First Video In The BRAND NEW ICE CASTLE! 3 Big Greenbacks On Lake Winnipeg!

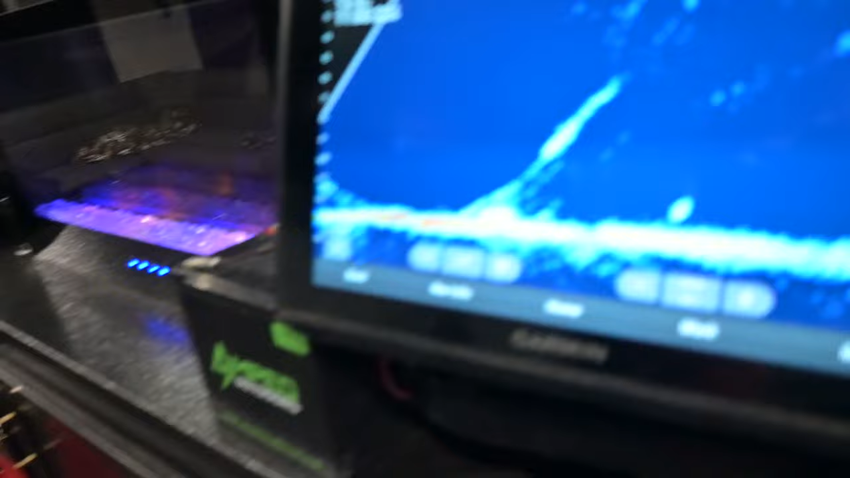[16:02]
There she goes. She's gone right on the bottom.
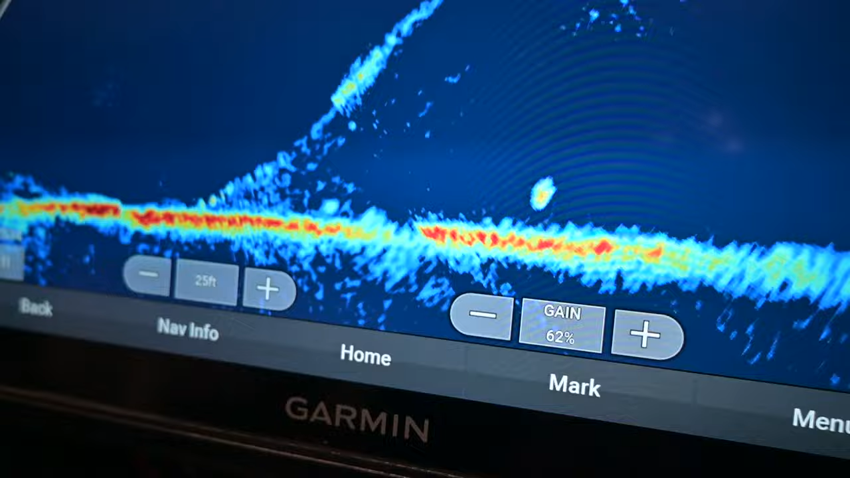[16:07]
She's swimming away, which is always the best thing to see. But anyways, getting back to this.